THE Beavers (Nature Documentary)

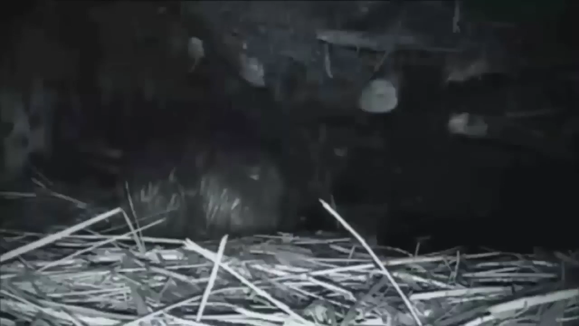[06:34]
Beavers do slow down a bit in winter, but they still keep busy sorting out food. They need to, there's a new family on the way. And they are not alone.
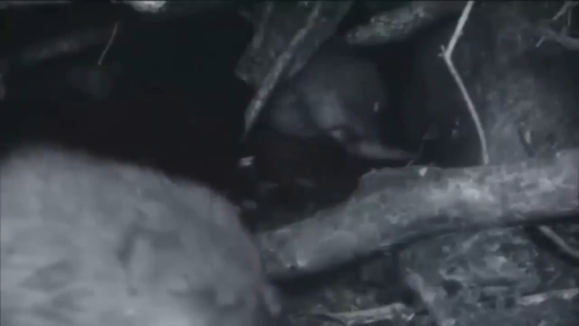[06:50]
Inside the lodge are lodgers, a muskrat couple.
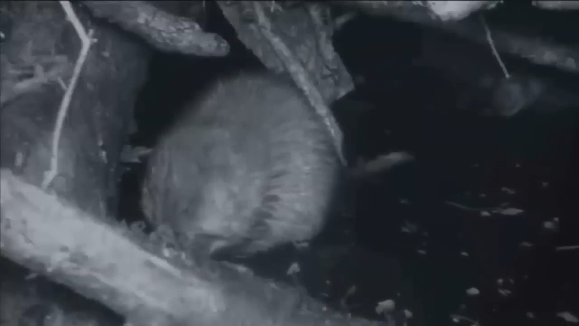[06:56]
They share the grass and branches the beavers supply.
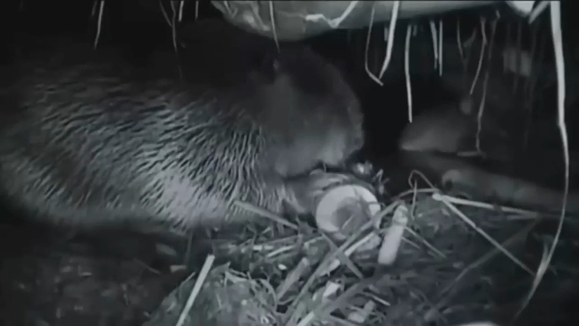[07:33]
They all seem to get along. In fact, there was only one intruder the beavers objected to.